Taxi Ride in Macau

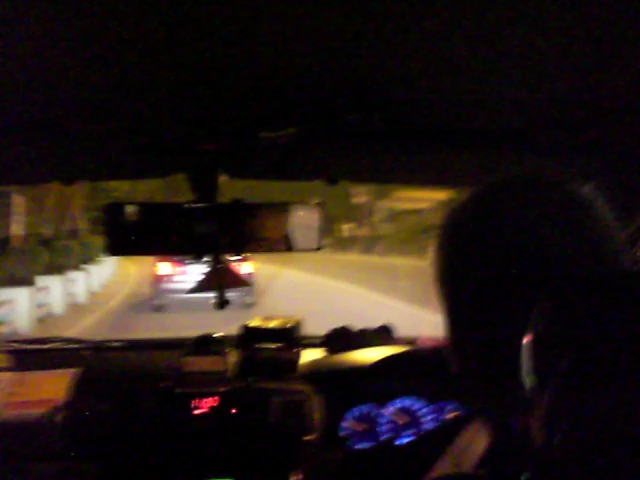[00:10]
Just got done eating dinner. I'm already ready to puke. Oh, watch out for those people.
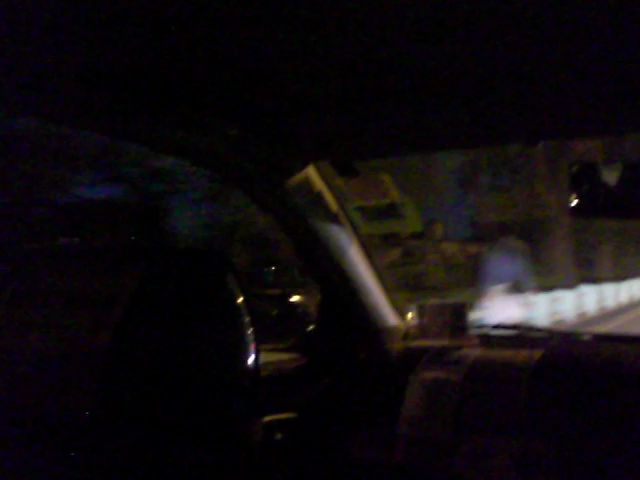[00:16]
The cab driver was actually a stunt double in Chuck Norris' Red Dragon the Third.
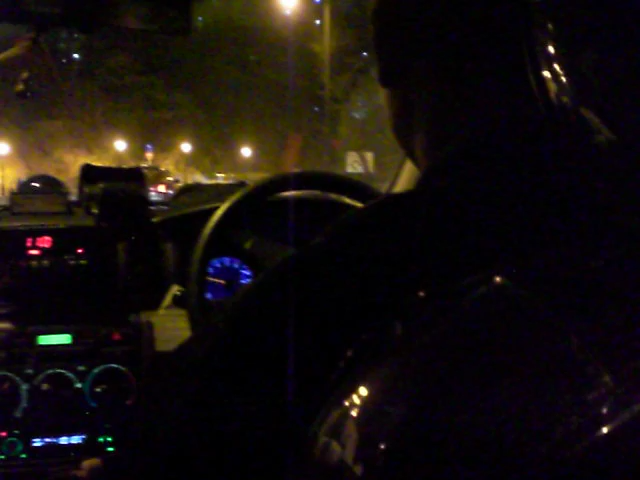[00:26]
And we're going into turn three.
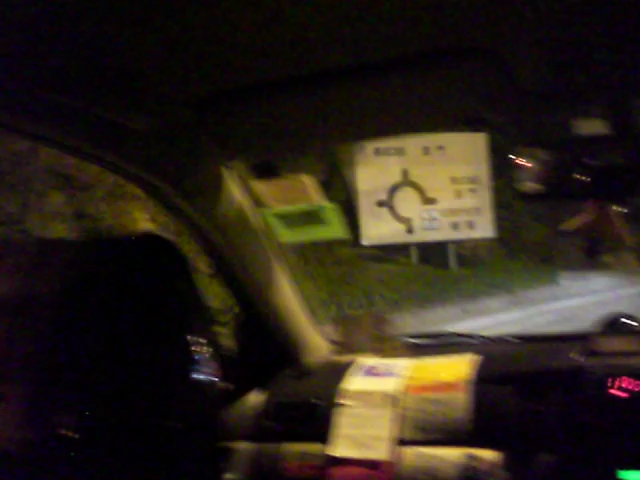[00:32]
We're on the Guaylo Expressway here. Oh, dude! We almost clipped that fucking bus.
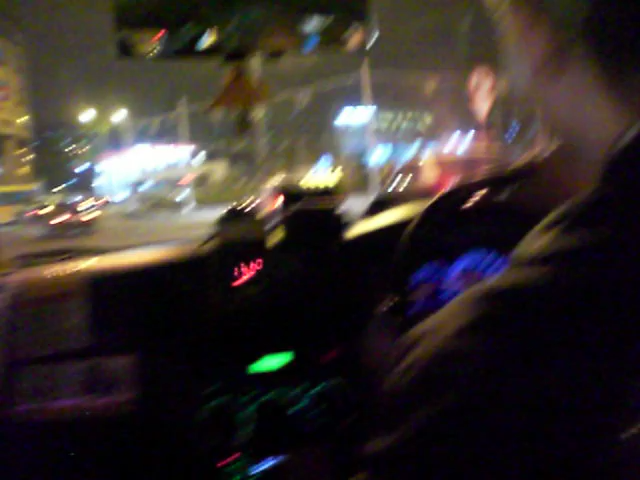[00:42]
We're already dragging one scooter under our tail end. You ran over a Chinaman! Not Bongo Watang!
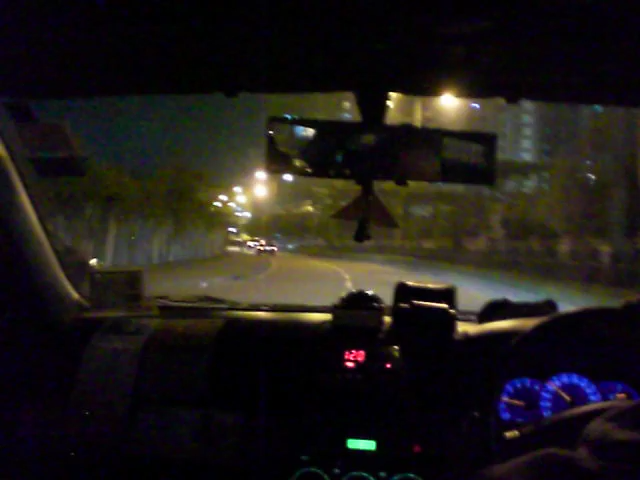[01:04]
No, no! Not Bongo Watang! Anywhere but this. That was a nice quiet straightaway. Let's see what we get here going into this turn.